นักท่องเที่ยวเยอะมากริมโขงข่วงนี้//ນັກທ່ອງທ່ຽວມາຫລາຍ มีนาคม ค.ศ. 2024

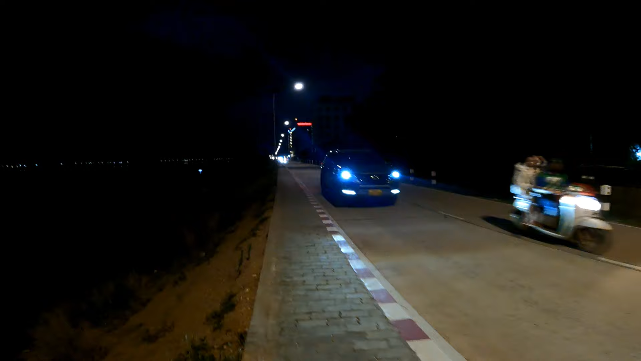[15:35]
เขตบ้านอุโมงค์เนาะเขตนี้ทุกคนเนาะซึ่งทาง
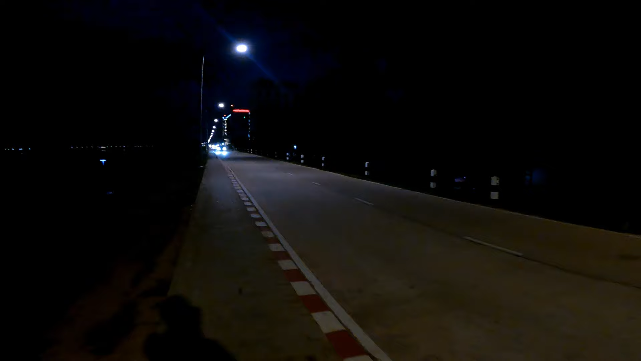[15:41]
ตัดใหม่นี่ก็จะมาที่ทางเขตบ้านสีบุญเฮืองท่าพวกนี้ทุกคนมาเนาะล่องม
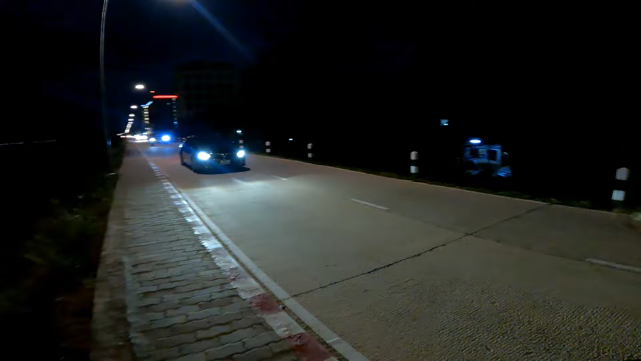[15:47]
าจนทอดเขตบ้านสีหางทุกคนนี่เป็นภาพบรรยากาศสดในแรงเมื่อนี้ทุกคนเอามาอัปเดตถ่ายให้ทุกท่านได้เบิ่งได้ชมเนาะ
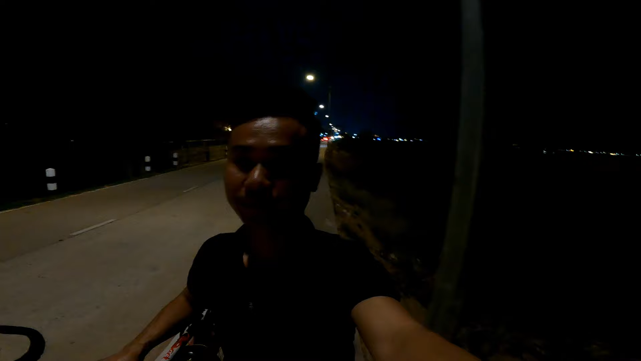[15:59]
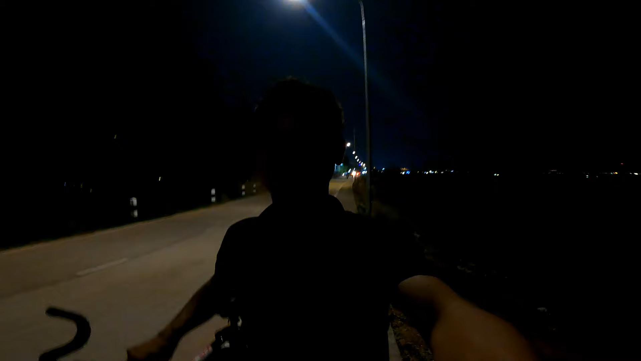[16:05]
เอาสำหรับคลิปนี้จะขอจบไว้เพียงเท่านี้ทุกคนขอบใจที่เข้ามาติดตามรับชมเนาะเอาไปถ่ายเขต
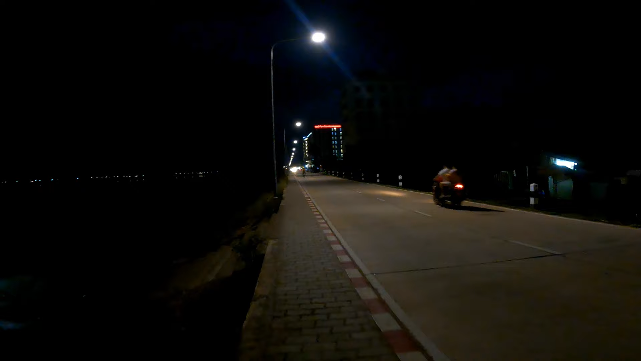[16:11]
นั่นมาเนาะเขตพุ่นเลยแคมป์คลองพุ่นเลยทุกคนมานะ